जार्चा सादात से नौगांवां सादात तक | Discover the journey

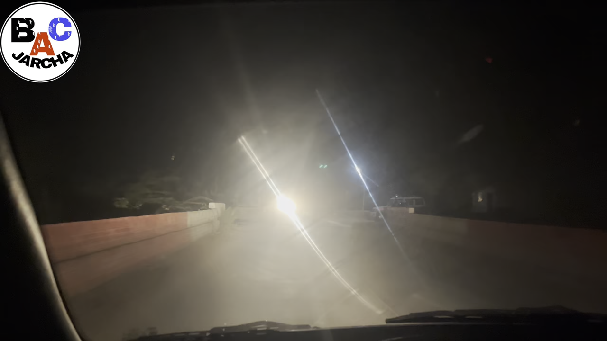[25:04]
देख पा रहे हैं हम जारची की सरहद में आ चुके हैं। ये जारची की ऐतिहासिक नहर, नहर का पुराना पुल गंग नहर यहाँ से गुजरती है।